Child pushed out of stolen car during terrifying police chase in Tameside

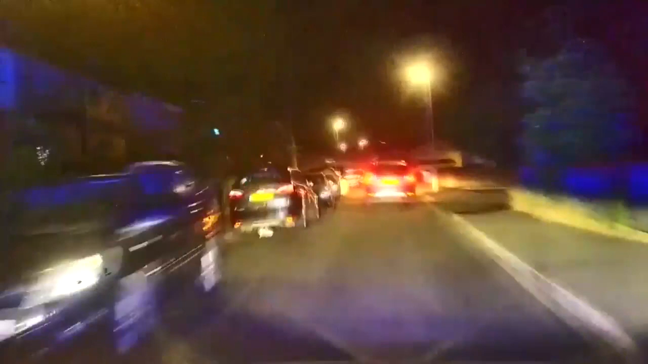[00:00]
It is 3,5 miles an hour as we loop around Longdale Drive back to John Kennedy Road.
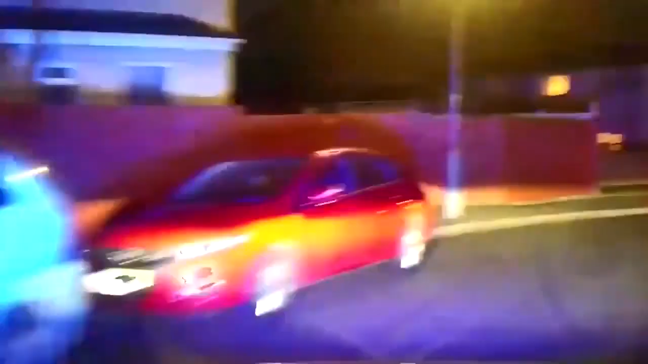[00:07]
John Kennedy Road and a left left one
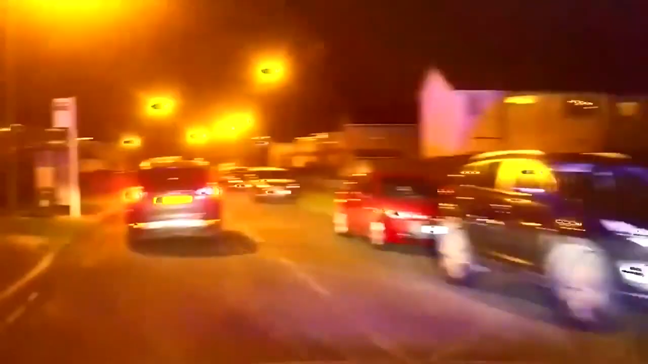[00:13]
lane road that comes down the line of tempo. Standby for a direction.
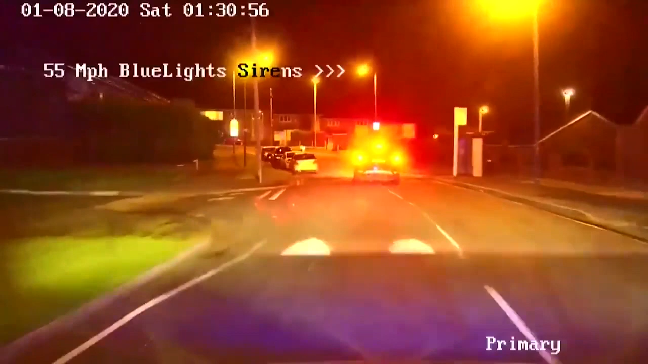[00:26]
We've got a right right indication where we will
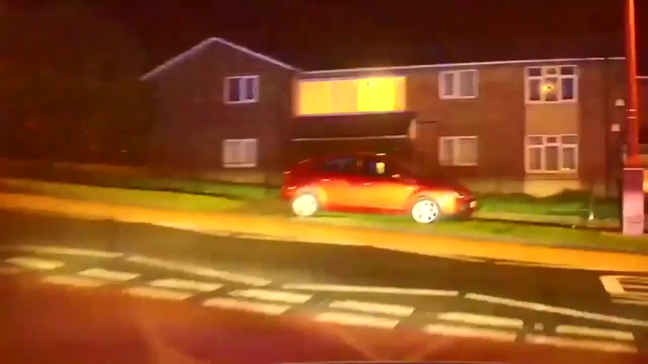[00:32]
be ascending towards the petrol station to our side up towards the main road in the centre of Haplin. And we're doing a left left opposite the petrol station. Standby. Turn it off! Turn the vehicle off! Turn the vehicle off!
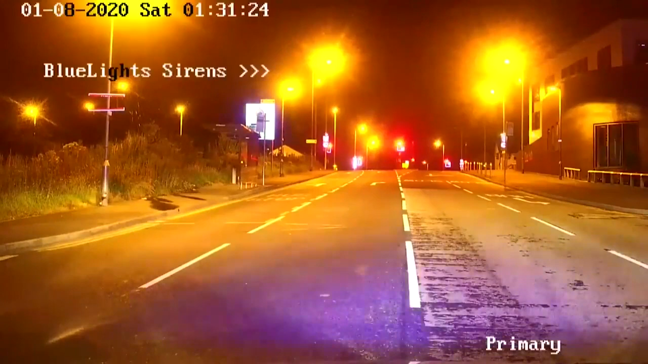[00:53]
Turn the vehicle off! Yeah, it's a female driver. Our care for the conversation with a woman continues.
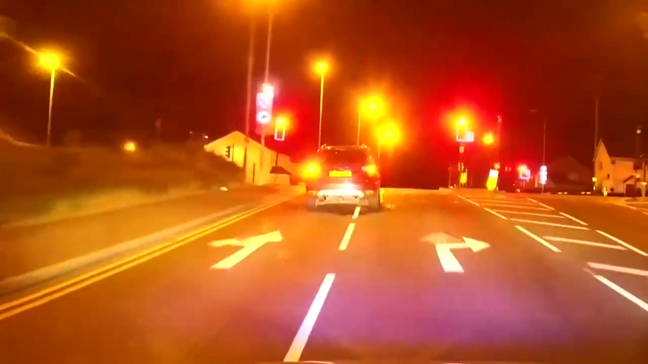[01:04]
It was left left out of John Kennedy Road and we are set in. Southport Road in the general direction of high white
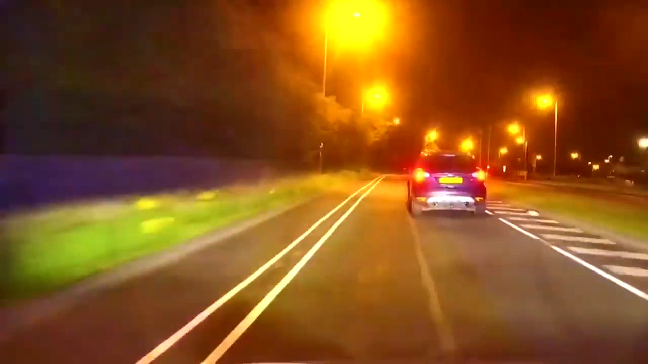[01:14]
male with dark hair and one female, both mid-twenties, tail skin. Standby. Southport Road. Southport Road. And we are here, right right. And we are here, right right.
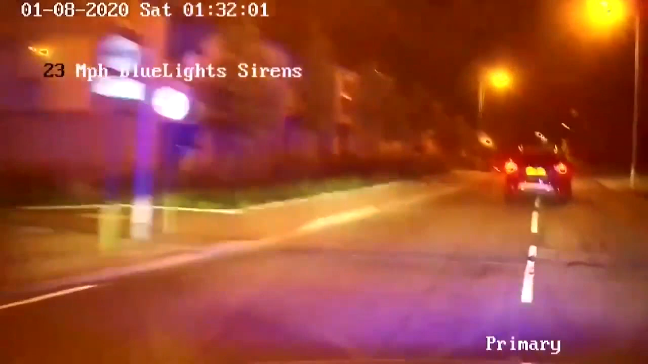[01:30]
Standby for the road name. Southport Road. Send me.
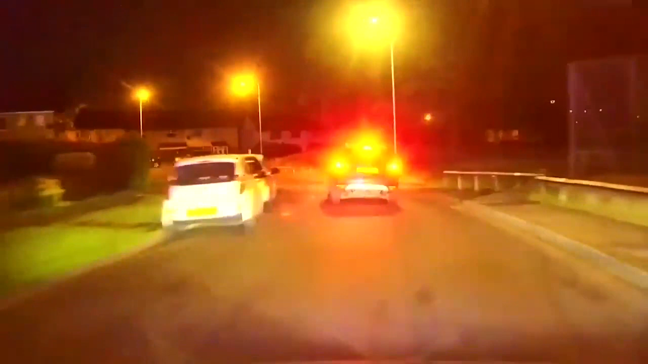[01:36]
Speed is 45 miles an hour, we are in left.
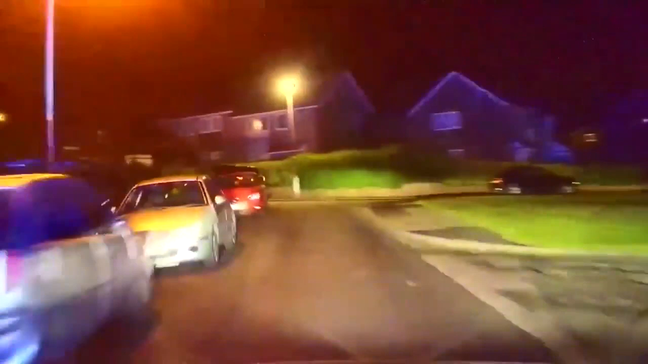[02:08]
The female is coming back round.